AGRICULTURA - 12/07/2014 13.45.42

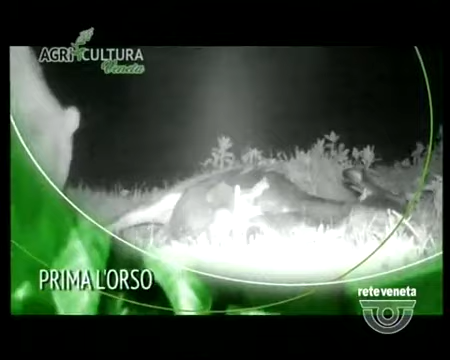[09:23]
gli orsi fanno strage di bovini sull'altopiano di Asiago ne hanno già uccisi otto e aggrediti diversi altri danni notevoli allevatori e organizzazioni agricole hanno bussato alle porte della regione per capire che